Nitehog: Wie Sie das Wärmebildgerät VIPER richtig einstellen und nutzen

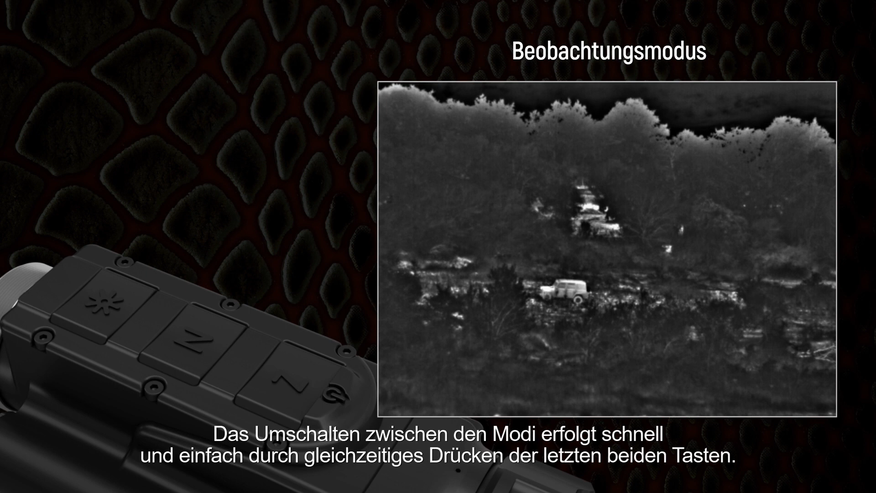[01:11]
Switching between the modes is quick and easy by pressing the last two keys at the same time. When using the device as a thermal clip-on in front of the optical sight make sure that it is in the corresponding mode.
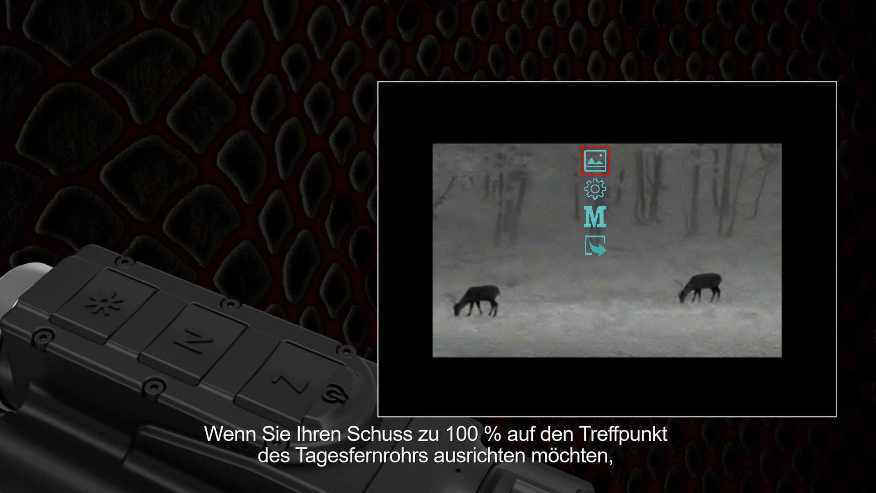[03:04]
If you want to align your shot 100% to the impact point of the dayscope you can use Viper's alignment function. Alignment is done electronically while being in the settings alignment menu. This is available in clip-on mode only. In position X 0 Y 0 the image is in the center of the screen of the device. By using the alignment function the user can move the image in all directions.